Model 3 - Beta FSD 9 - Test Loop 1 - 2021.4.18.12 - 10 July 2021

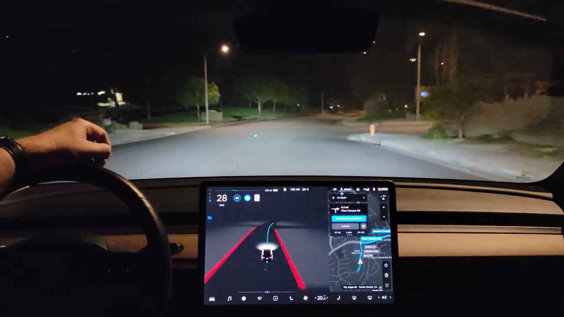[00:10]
on July 10th and we have FSD beta version 9 installed on our 2018 Tesla Model 3. We're just doing test loop 1 to see how things are going. As you can already see they've improved the visualization. In 500 feet turn right on to Plum Canyon Road. And obviously already seeing some impressive improvements in the Pure Vision FSD beta. Now turn right on to Plum Canyon Road.
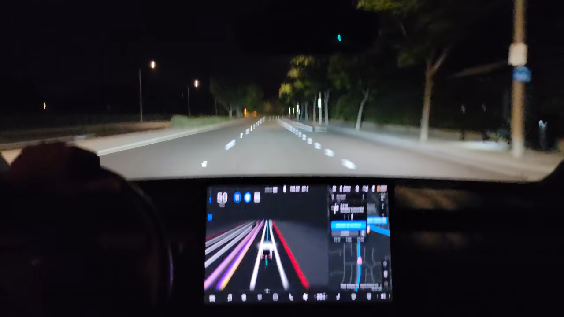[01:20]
In 1000 feet turn right on to Plum Canyon Road. I love how smooth all these lines are and you can see when it's not as sure as confident it blurs them out a little bit. Or more depending on the confidence level. Now turn right on to Plum Canyon Road. Okay let's see how it handles this right turn on red. Oh it's about to go green. There's the green. There's the decision to go and we've got a pedestrian.